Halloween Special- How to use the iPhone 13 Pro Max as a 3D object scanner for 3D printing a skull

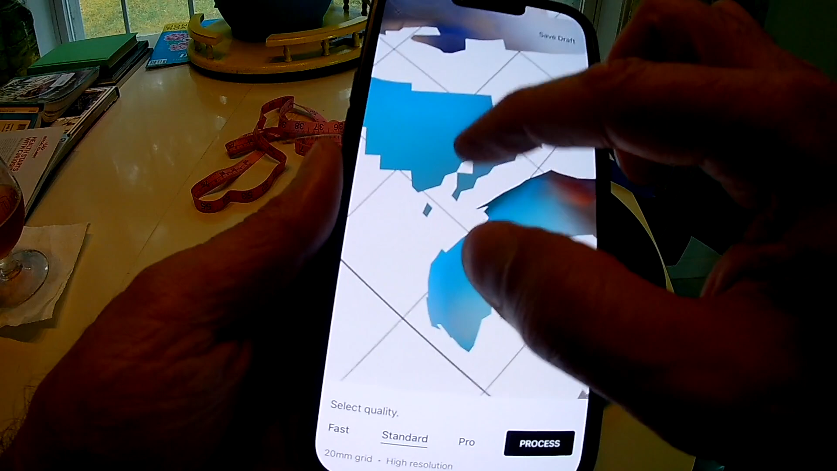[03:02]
but you can see that i've got all these artifacts and yeah you can get in there and crop all this out and other
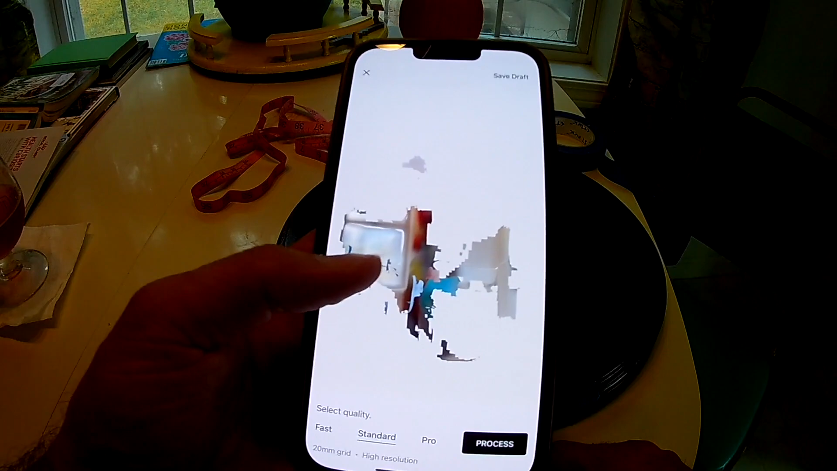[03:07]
things but i wanted to try the this